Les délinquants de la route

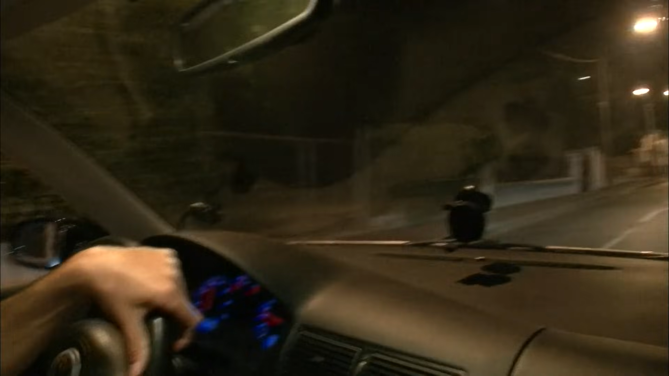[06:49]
Bien sûr, j'ai des moments où je veux monter l'adrénaline. Je reprends une petite rue mi-ta à 30, je la prends à 130.
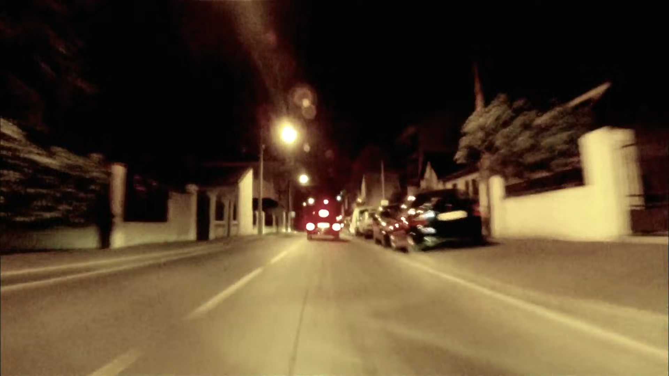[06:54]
Ça, je vais le faire rarement parce que bon, on n'est pas à l'abri qu'un petit gosse traverse qu'il n'a pas entendu, mais bon.
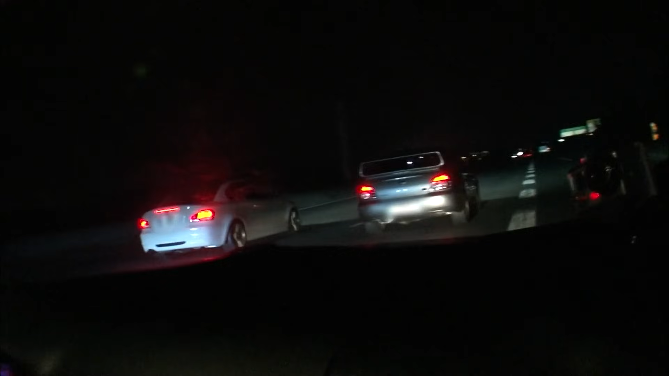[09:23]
Car avant de commencer leur course, les runners font la loi. Les 3 voitures de la 1re course bloquent le trafic afin de se réserver 3 km d'autoroute. Et là, il part. En moins de 10 secondes, les voitures sont hors de portée.
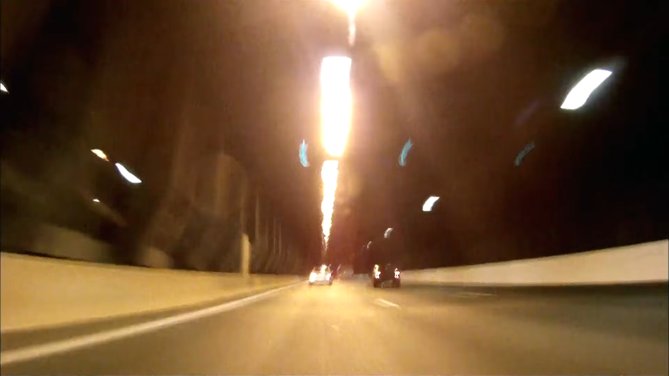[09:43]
Ces bolides lancés à pleine vitesse déboulent sur des véhicules qui roulent 2 fois moins vite qu'eux. Au risque d'un immense carambolage.
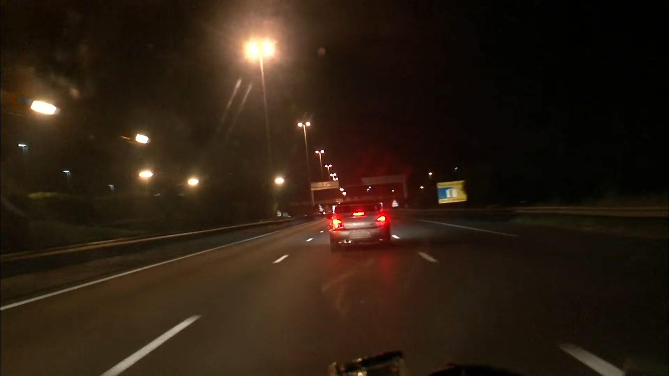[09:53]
C'est au tour de Steve de participer à la course.
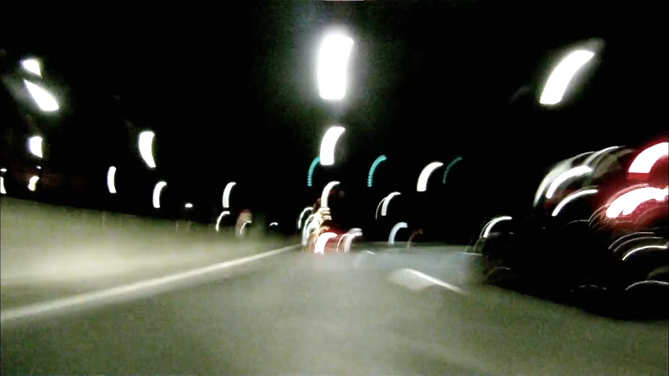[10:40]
A ce jeu-là, chaque dépassement peut se terminer en embardé mortel.